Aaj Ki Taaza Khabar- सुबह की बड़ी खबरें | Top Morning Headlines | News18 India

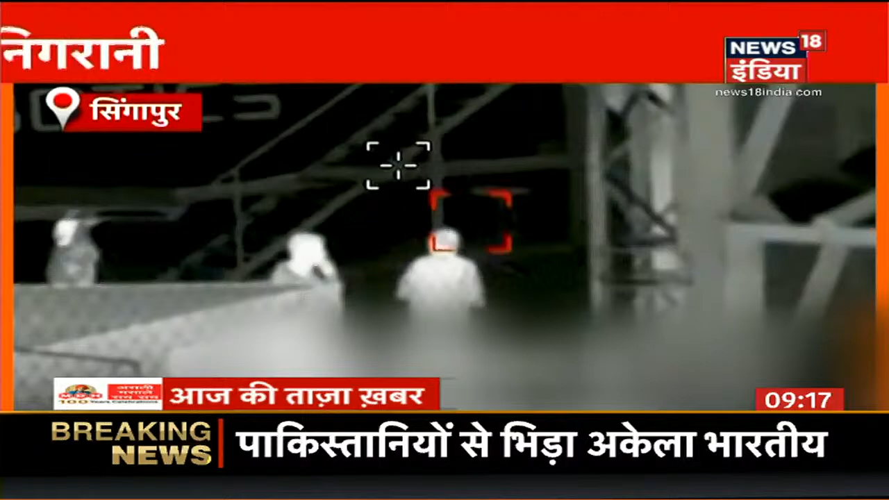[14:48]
रहे लोगों की निगरानी करता नज़र आया ये फैक्टरी के अंदर पास पास खड़े लोगों की पहचान कर उन्हें कैमरे में रिकॉर्ड करता